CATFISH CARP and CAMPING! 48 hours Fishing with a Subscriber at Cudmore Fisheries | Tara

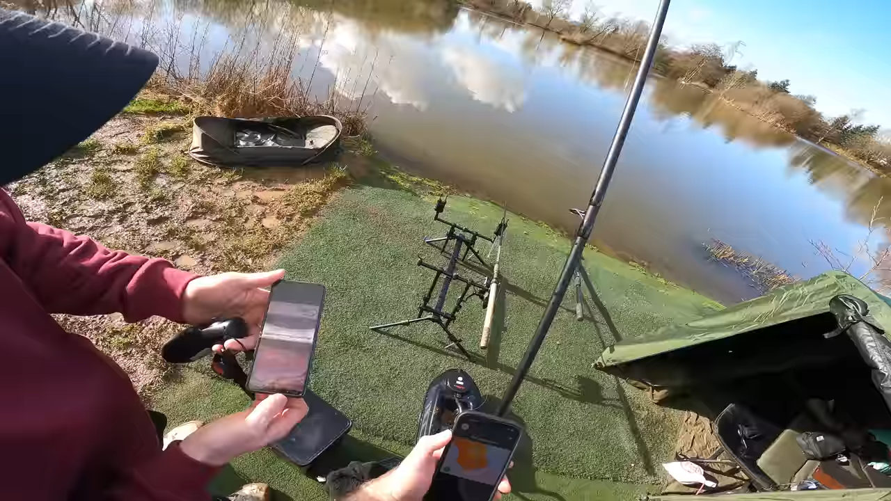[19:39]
It's 3.7 metres there in that hole. It was saying. Where there. Right? Yeah. I think I've actually got one about there, I know that's where I dropped that. Yeah, there's definitely stuff closer in. So you want this rod, I reckon, about there. About three quarters of the way out to island.